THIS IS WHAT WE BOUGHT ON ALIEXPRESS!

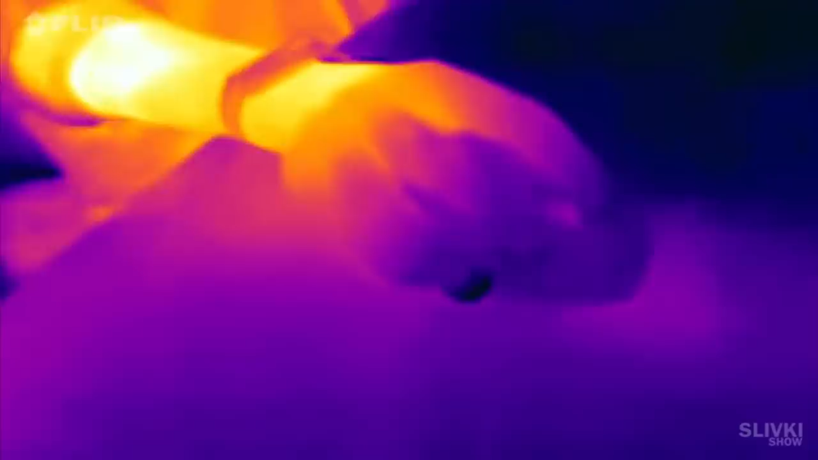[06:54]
Thanks to the thermal imagining camera, you can see that my hands and especially my fingers are much colder than the whole body. This is a special animal heat lamp, but I'm going to warm myself with it.
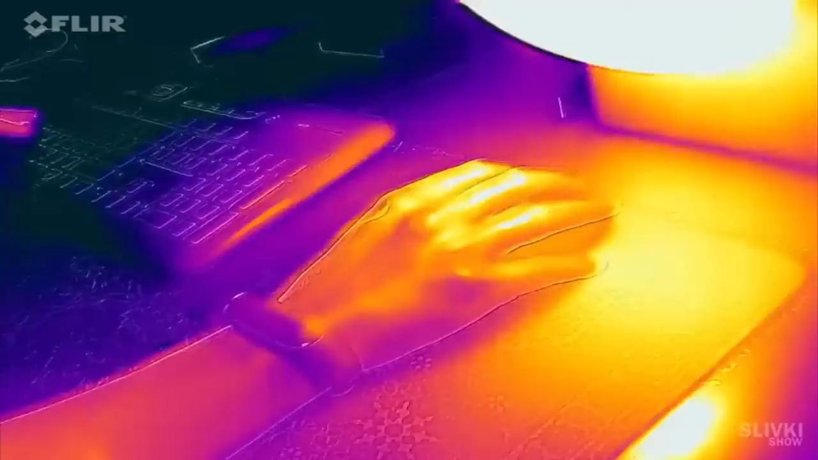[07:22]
Look at the right hand now, we can even see the veins with warm blood in them.
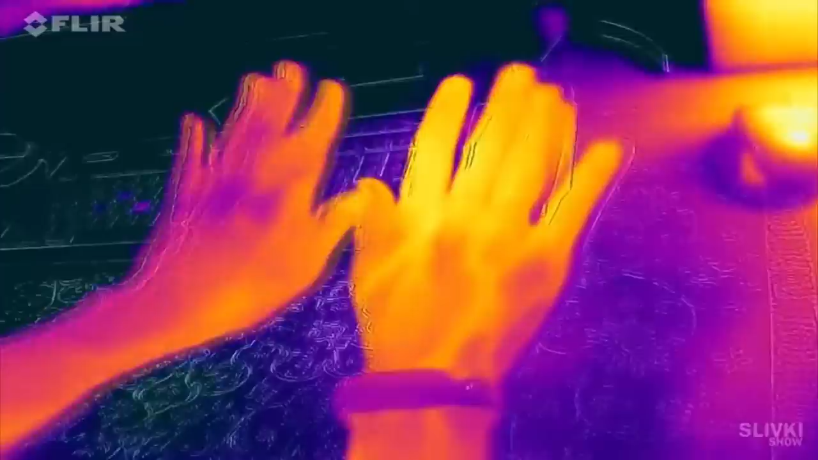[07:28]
It consumes about 100 watts and for a heater that doesn't seem too much.